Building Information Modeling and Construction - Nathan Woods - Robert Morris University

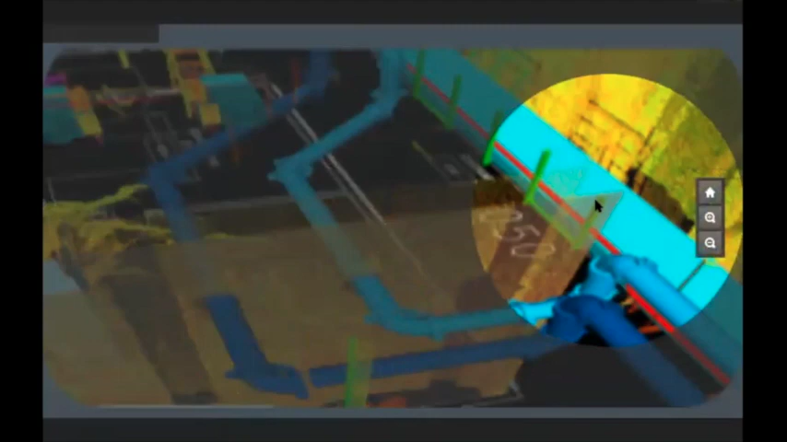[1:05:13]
straight down, across, and then through again, right to the same point here. But notice that had to move because what happened is in the field when I was walking out there, we realized that the rebar congestion in this area was not going to work. We had to move them in the field because we didn't communicate. We didn't know. We discovered an issue. So this job wasn't perfect, but we used technology to identify it at least early enough and then re-coordinate. We created waste digitally in order to save time physically by moving that pipe around and over and back.
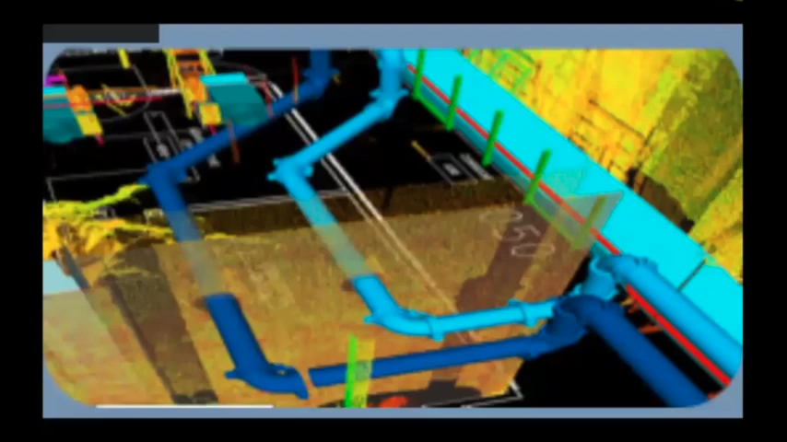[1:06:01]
So it is more expensive than we originally did it, but the fact that we had this coordinated and didn't have to spend time standing there and looking up in the field and going, well, crap, how are we going to do this now? That's where all the cost and all the waste comes in. So things like this, like laser scanning, that used to be really expensive,